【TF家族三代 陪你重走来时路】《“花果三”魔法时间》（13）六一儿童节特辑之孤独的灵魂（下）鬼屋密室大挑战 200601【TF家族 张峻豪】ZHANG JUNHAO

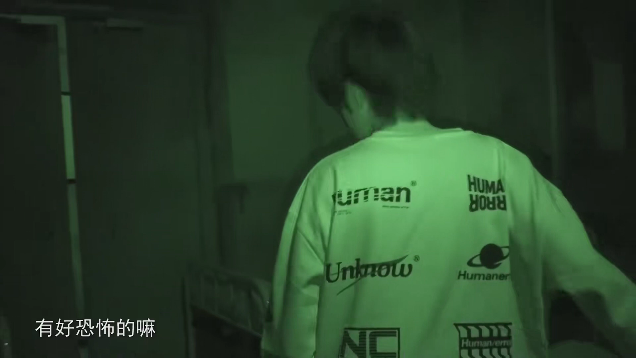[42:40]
老恐怖了吗？这是偷来的，帮我下床啊！
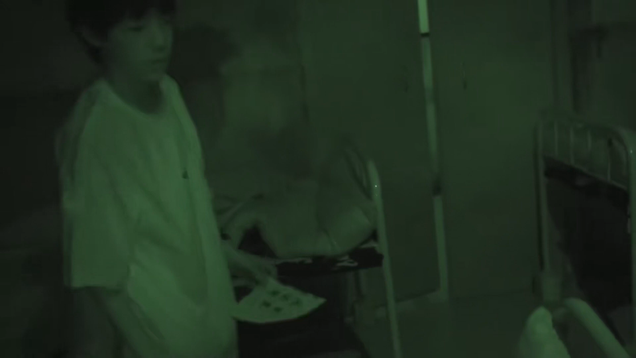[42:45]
把你小的床是这么痛快放开。 哎，这儿有个帽子。 这儿有个帽子， 谁的？ 门是向外开的，哥。这儿有个帽子。这儿有个帽子。 我还是丢过去。
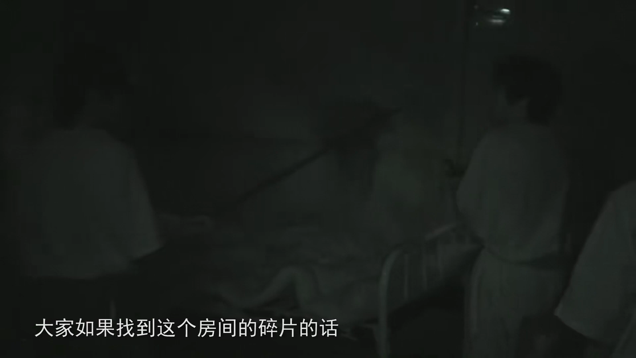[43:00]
各位成员，那如果找到这个房间的碎片的话，那需要尝试离开这病房间到其他的地方看看。
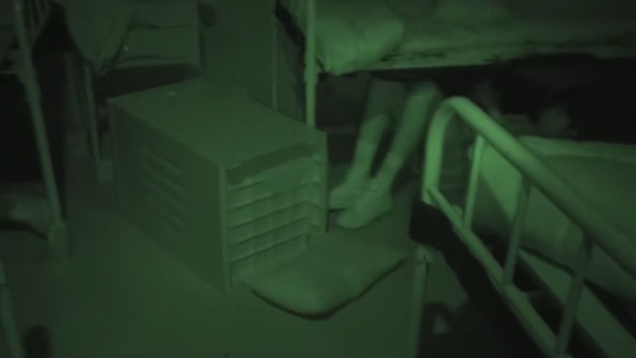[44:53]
晚安。 哦，这有东西。 我是怕他一会儿看到咱们了。 大家现在当务之急呢，一定是需要抓紧时间去寻找到这些碎片。现在躲起来呢是没有任何作用的。 你找吧， 你们找我躲。 你找吧， 这有个东西。 哎，我知道，我知道，柜附近， 这个下面。
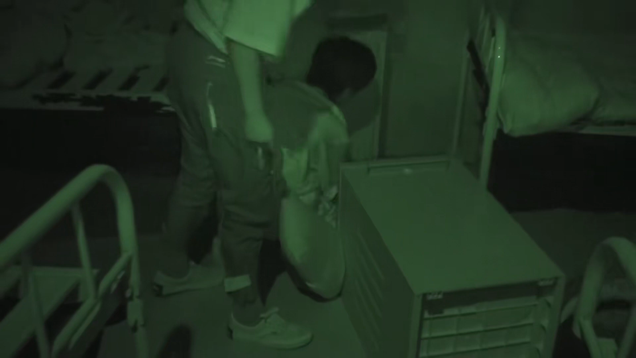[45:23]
帮我照一下，快帮我照一下， 你在干啥？ 快帮我照一下，张吉。 衣服进去 了， 我在帮你 做。 而且 会， 啊， 抹了我一手。 衣柜在哪儿啊？ 橱柜就刚才那两边， 门衣都没有。 没事。在哪儿嘛？